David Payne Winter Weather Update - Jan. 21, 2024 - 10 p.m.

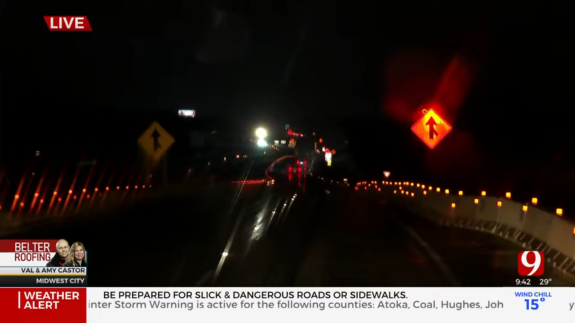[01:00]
Okay, we've been driving back and forth down I-40 throughout the whole length of the city here. We're on the east side right now.
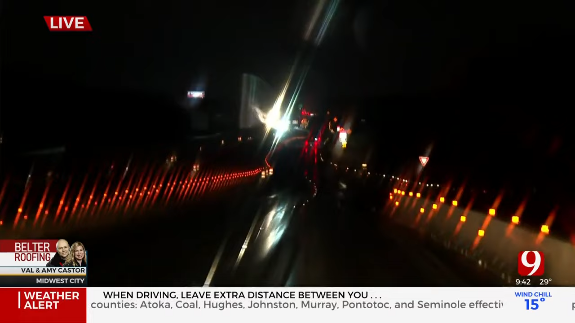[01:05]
We've seen lots of wrecks and lots of slide-offs involving all types of different vehicles.